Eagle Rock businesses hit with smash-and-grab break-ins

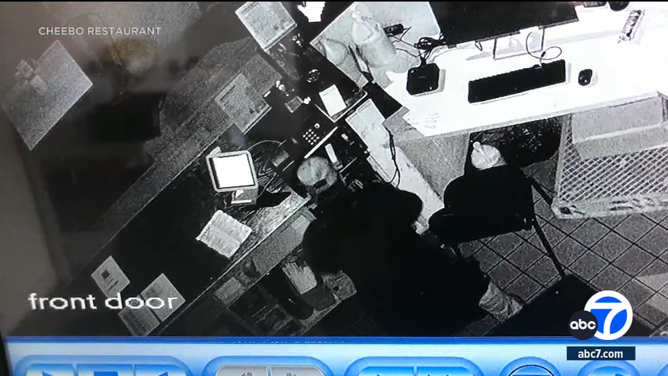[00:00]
surveillance video from the Eagle Rock restaurant Chibu.
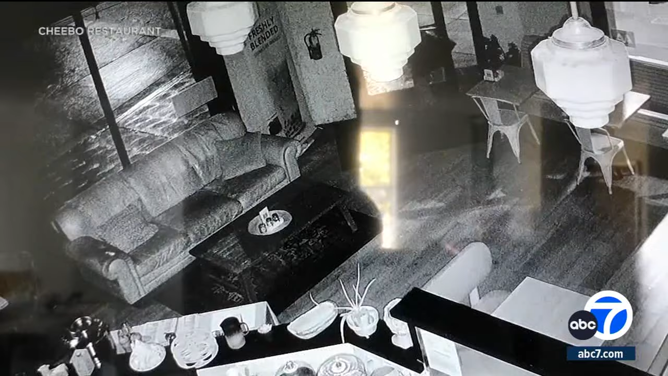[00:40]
He enters and goes behind the register, poking around and scooping up something before leaving. Police believe the same suspect broke into Chateau Lemongrass.